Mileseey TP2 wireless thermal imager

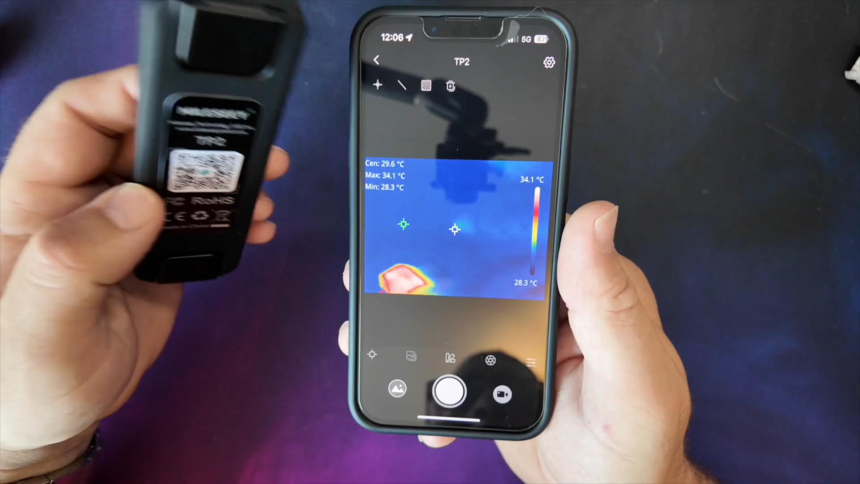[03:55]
On screen: spot 29.6°C, max 34.1°C, min 28.3°C, scale top 34.1°C, scale bottom 28.3°C
now you can see we're remotely
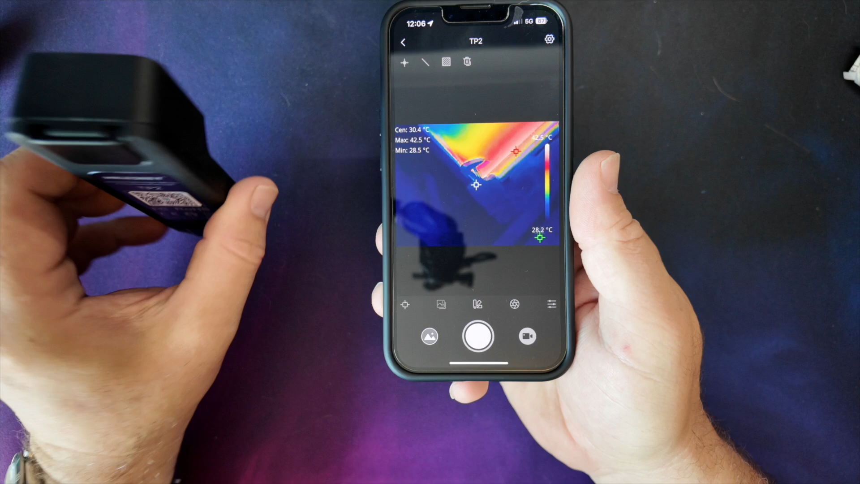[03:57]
On screen: max 42.5°C, min 28.5°C
connected so like i said you can either hold this camera in your hand and use it like
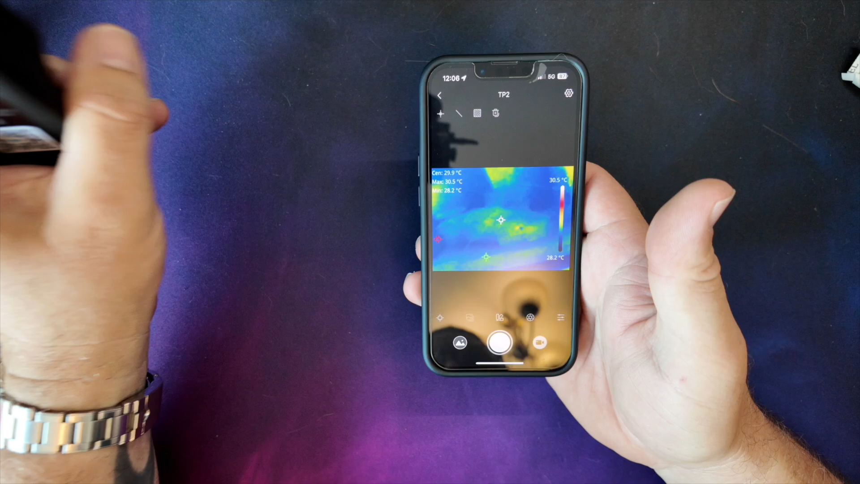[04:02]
On screen: max 30.5°C, min 28.2°C, scale top 30.5°C, scale bottom 28.2°C
this or you
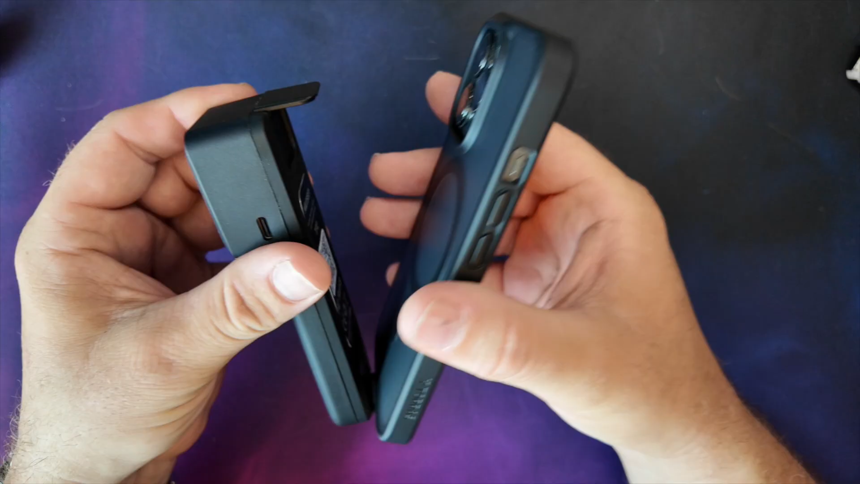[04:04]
can clip it to the back of the phone and use it as an
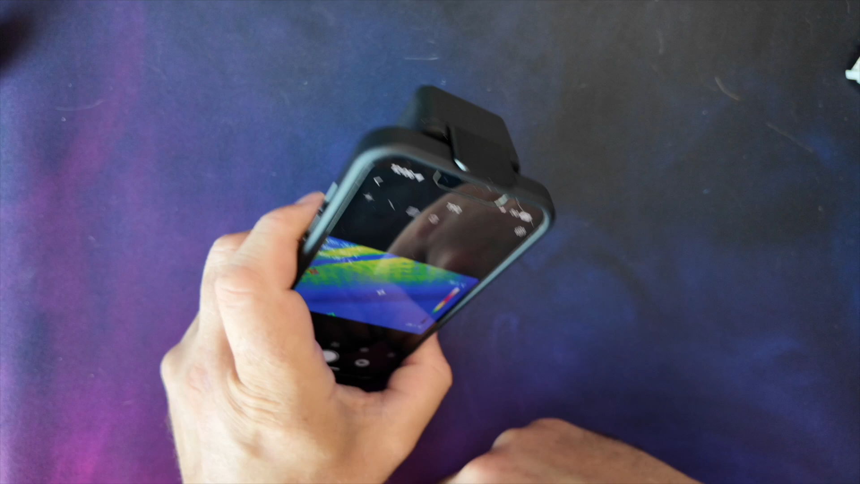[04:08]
all-in-one unit depending on how you want to use it right so if we set the camera up a little
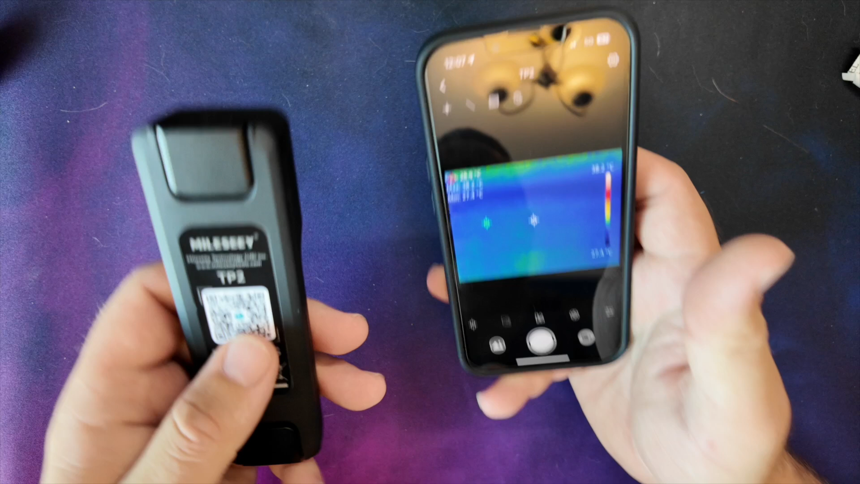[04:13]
bit different i'll start this screen recording as well uh let's have a look through a few of the things that this
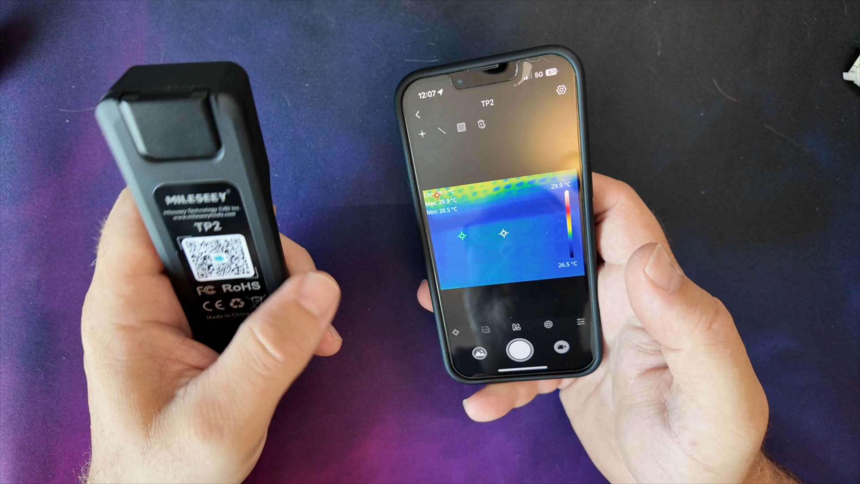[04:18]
actually does right one thing i did forget to mention uh was it's got like a quarter inch thread
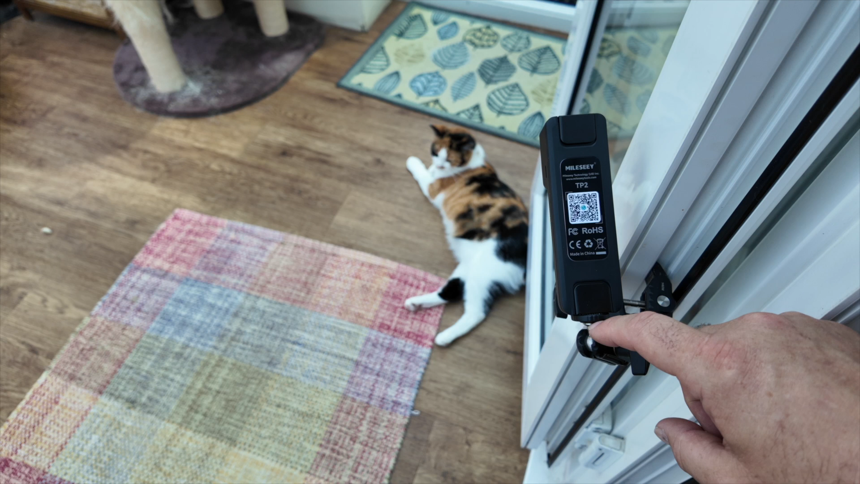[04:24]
on it as well at the bottom so you can mount it and leave it looking at things if you want right so let's use the cat to go through the application as you can see there it's already connected and we're looking at
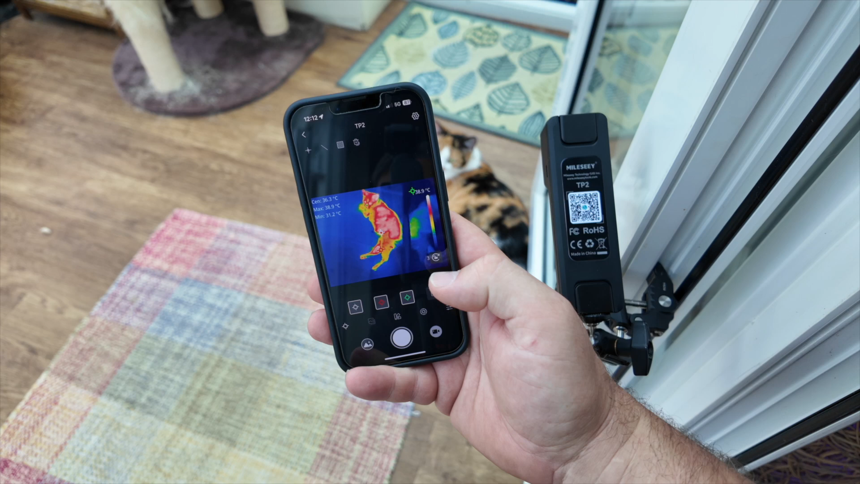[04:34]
the cat so if i start this screen recording right there we are the screen's recording now
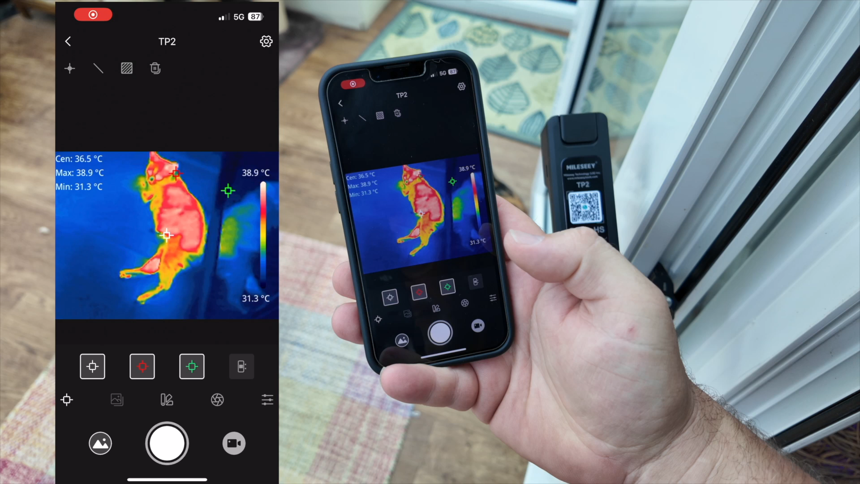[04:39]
On screen: max 38.9°C, min 31.3°C, scale top 38.9°C, scale bottom 31.3°C
so if i go back to this application let's have a look and see what this application does as you can see we've got three crosses we've
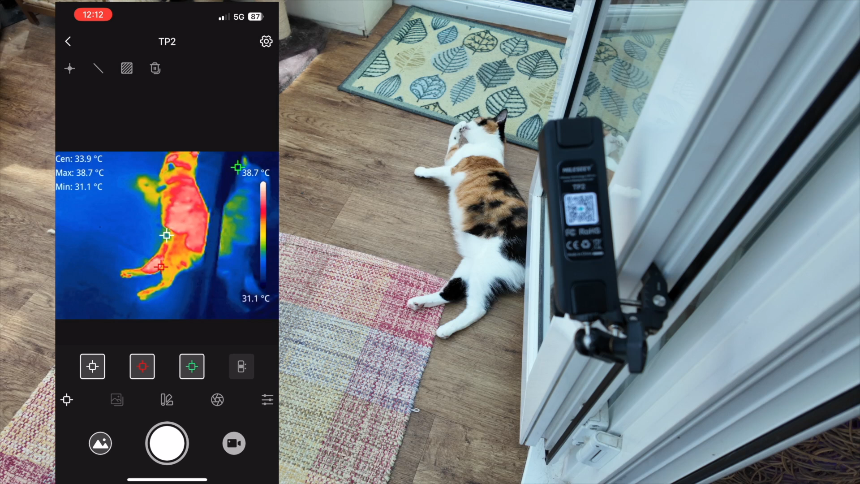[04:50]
On screen: max 38.7°C, min 31.1°C, scale top 38.7°C, scale bottom 31.1°C
got a white one a red one and a green one the green one's moving about the red one is the maximum temperature as you can see there it's showing 38.9 at the minute right on the cat's head and that's moving around on the cat's body uh your green one is the lowest temperature in this area so whatever's showing on the screen you've got your highest temperature and your lowest temperature and then the white one is for the center of the screen uh down at the bottom
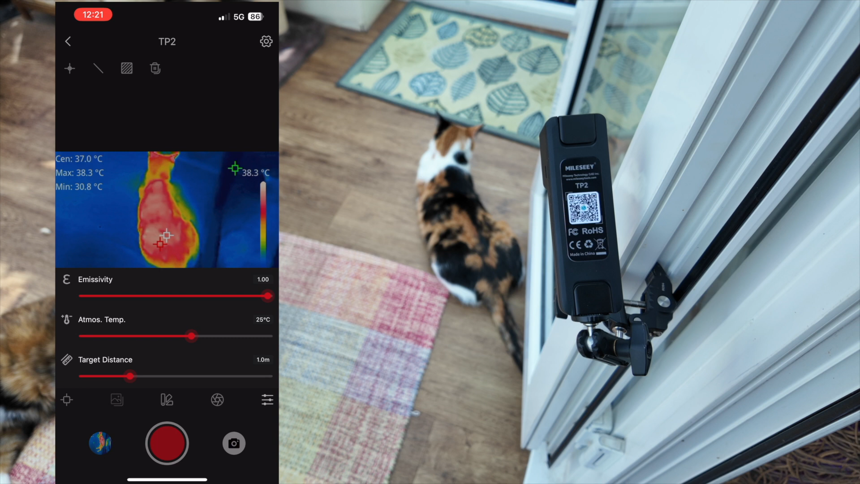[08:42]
On screen: max 38.3°C, min 30.8°C
different perimeters the one on the left this changes our emissivity our atmospheric temperature and our target distance ours is probably about right at a meter now and the temperature is about right as well all these settings increase your accuracy for what you're getting the one in the middle this changes between centigrade kelvin and fahrenheit and the one on the right this also changes between meters and feet
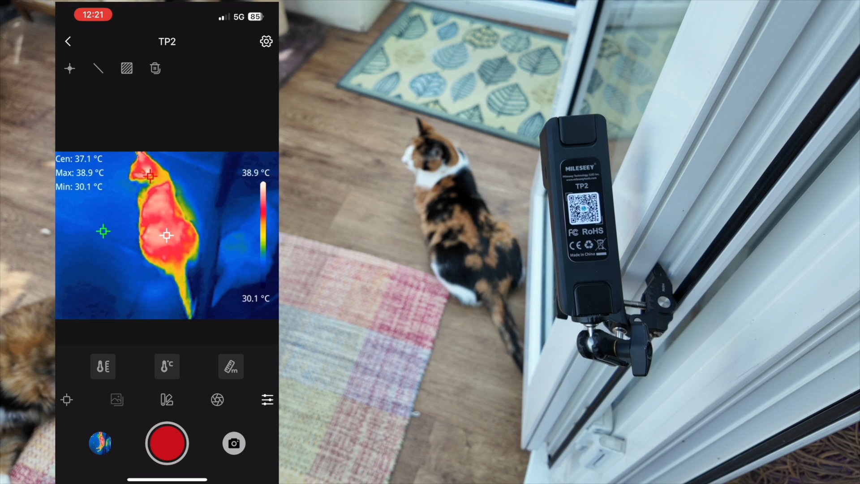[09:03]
On screen: max 38.9°C, min 30.1°C, scale top 38.9°C, scale bottom 30.1°C
top right hand corner we've got a little cog which takes us into the settings and from here you can do various things like your measurement range so if you're wanting to go to a high temperature mode